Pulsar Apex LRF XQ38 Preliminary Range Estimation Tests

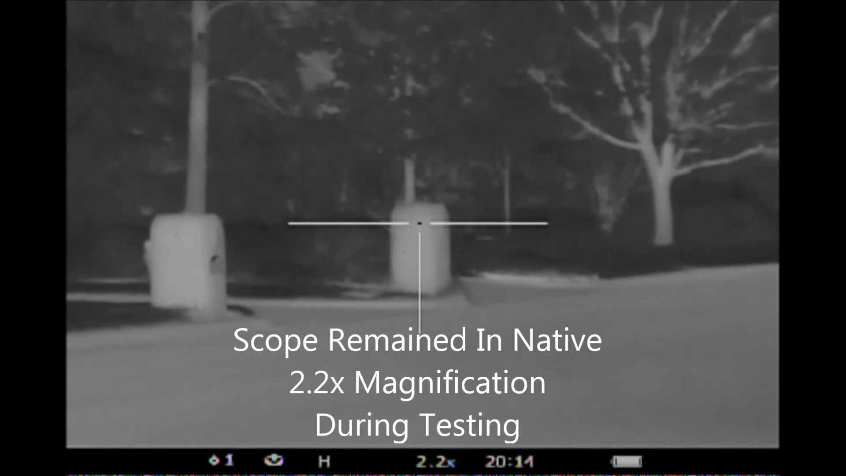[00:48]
Let's go for the mailbox, 50 yards, the SIG Kilo says 51.2. So a neat feature on the Pulsar is the scan mode range estimation. As you can see here, we're in scan mode.
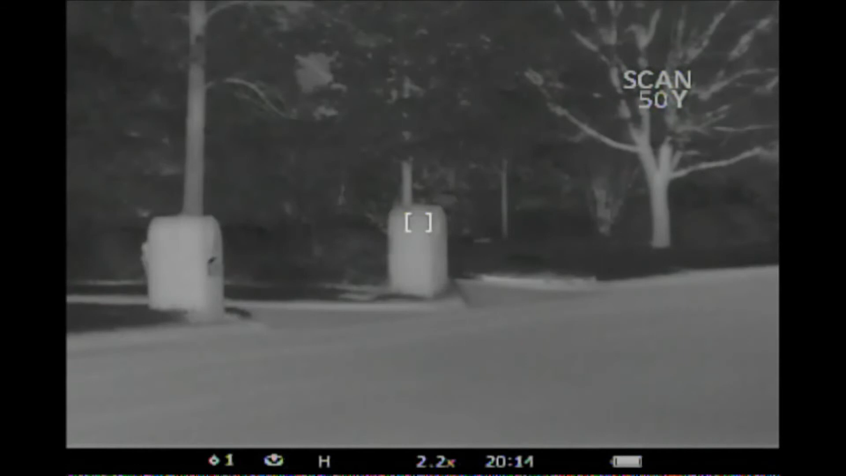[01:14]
We'll move to the next mailbox and it says it's at 43 yards.
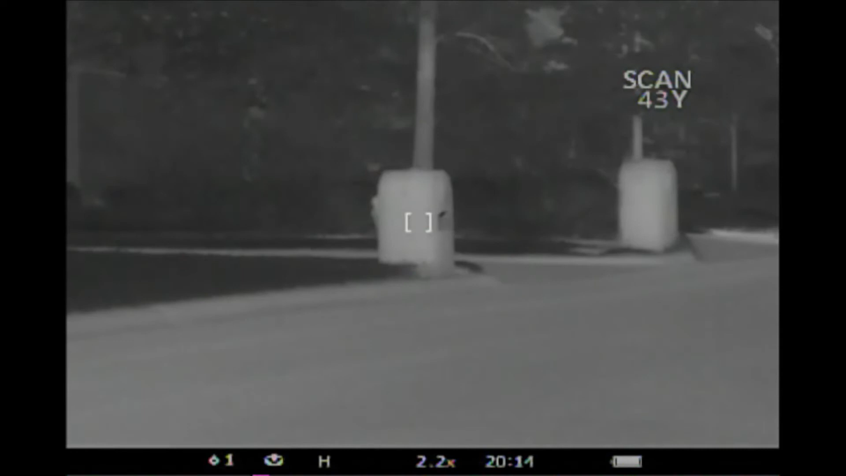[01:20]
The SIG Kilo says 43.8.
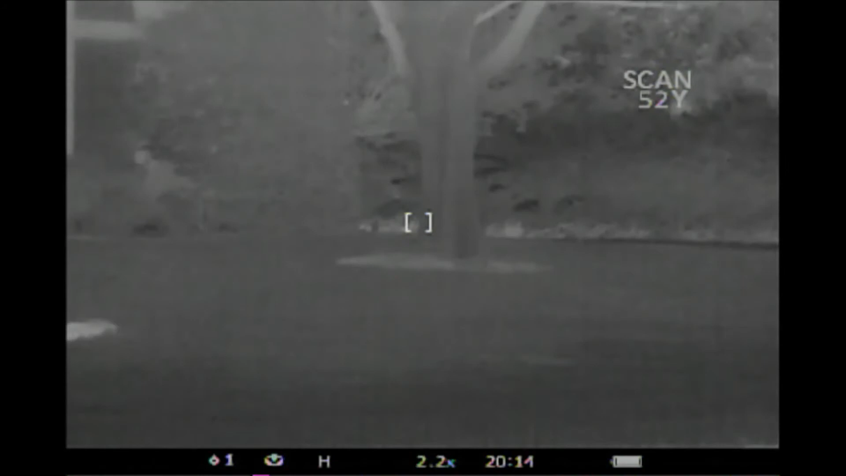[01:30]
The big tree in the neighbor's yard 41 yards according to the Pulsar
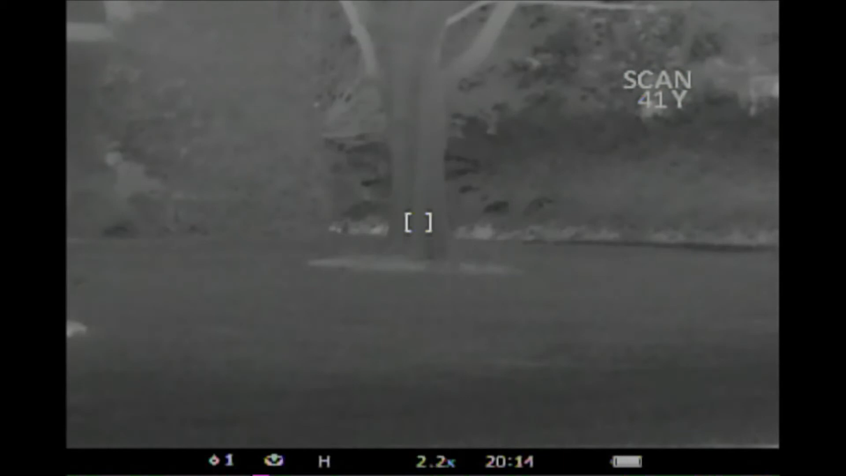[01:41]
42.2 yards according to the SIG.
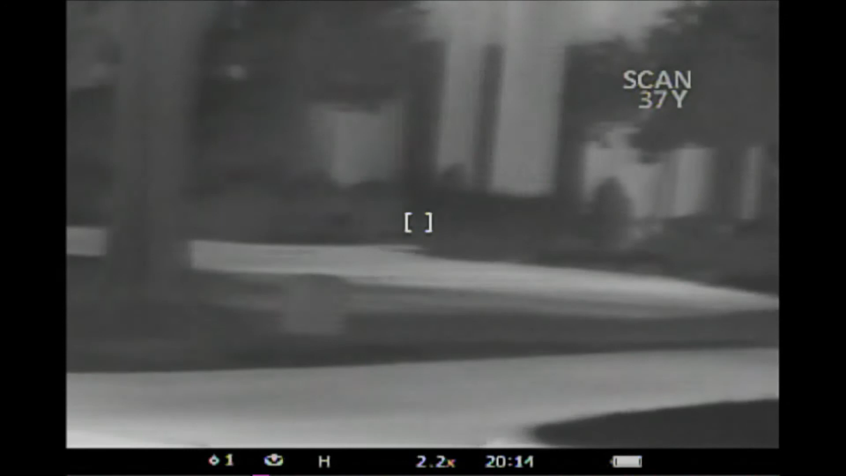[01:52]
Big tree in the neighbor's yard is at 30 yards. The SIG says 30.7.
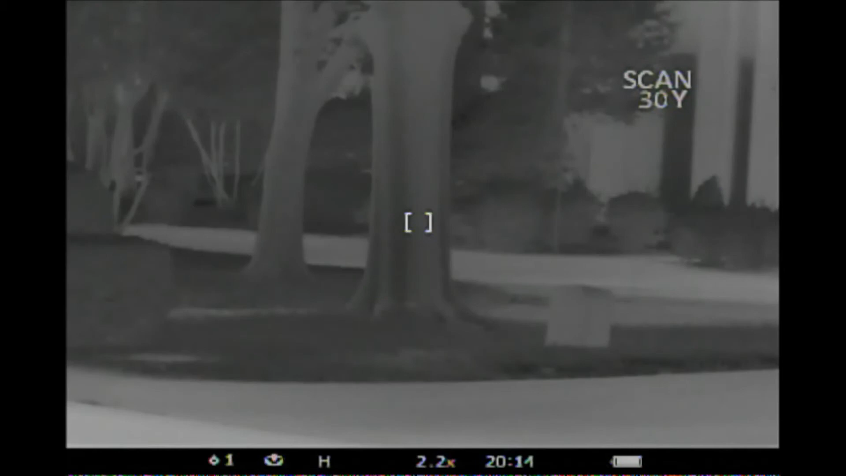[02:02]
Mailbox, 38 yards. 38.1 according to the SIG.
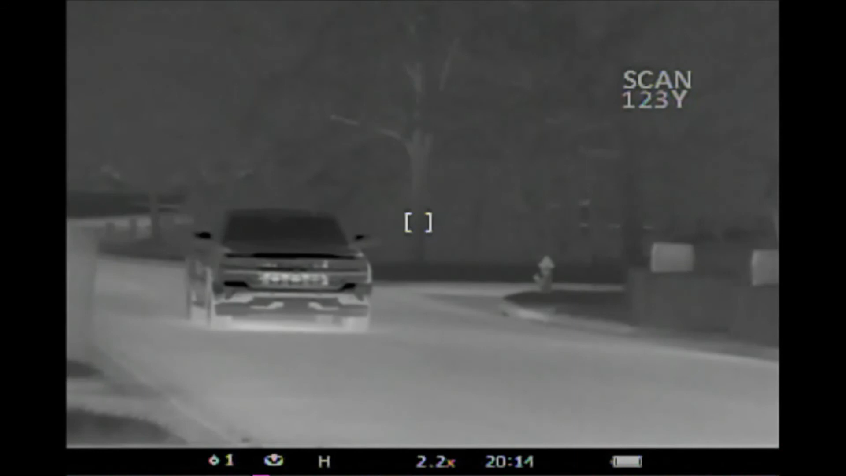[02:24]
The tree in the distance is 123 yards. The tree in the distance is 123 yards. On the Pulsar, I get 235.6 with the SIG.
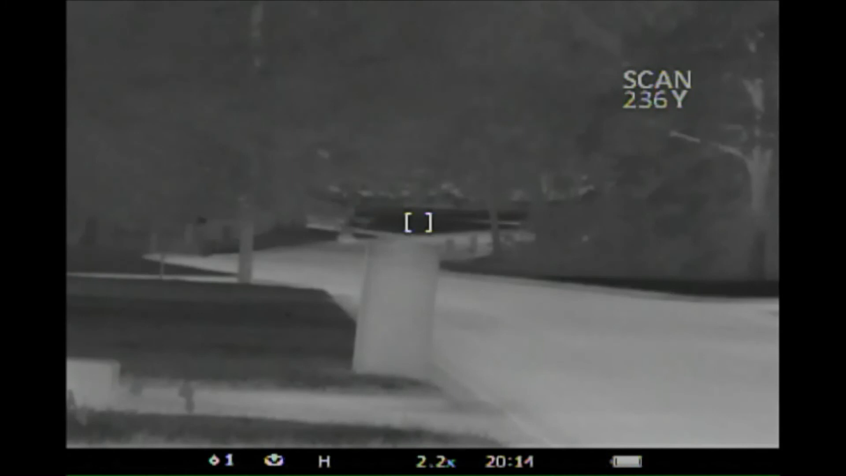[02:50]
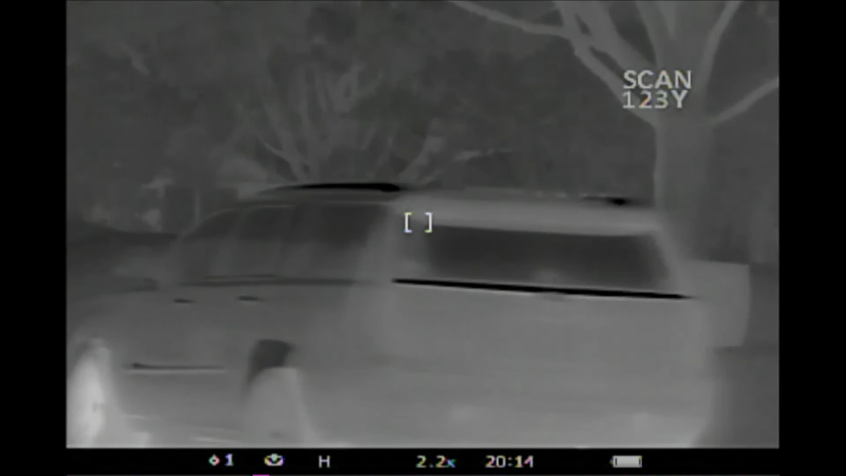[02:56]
The house in the distance between the trees is 123 yards with the Pulsar. And I get 124 yards with the SIG.